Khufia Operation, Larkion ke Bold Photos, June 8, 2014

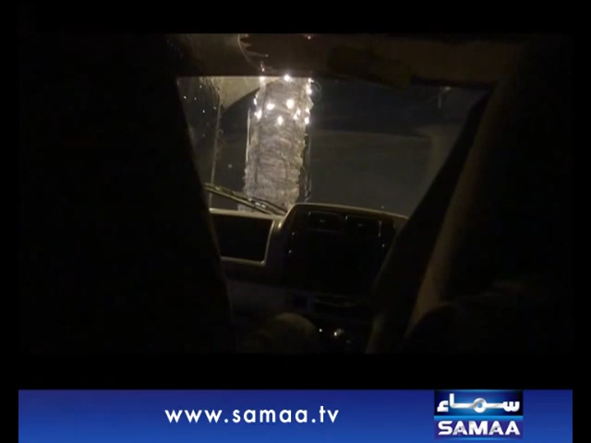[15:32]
नाज़रीन, ये शख्स है वो अली नामी लड़का, वो देखें वो सामने व्हाइट शर्ट और ब्लैक पैंट के अंदर मेन रोड पे खड़ा हुआ है। संभाल के फोन कर मुर्जा को फोन कर।
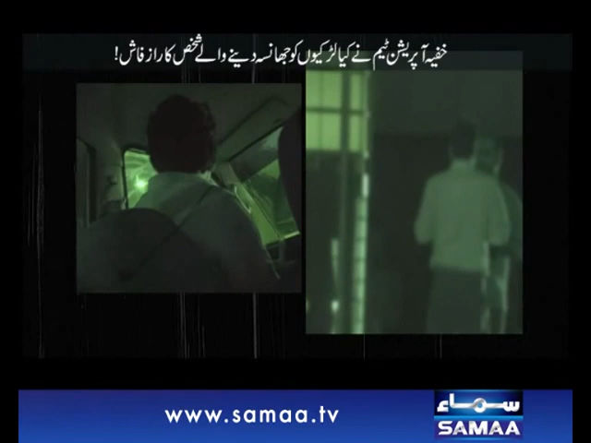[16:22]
जा रहा है नाज़रीन, ये लेके जा रहा है लड़की के पास गाड़ी में इस शख्स को।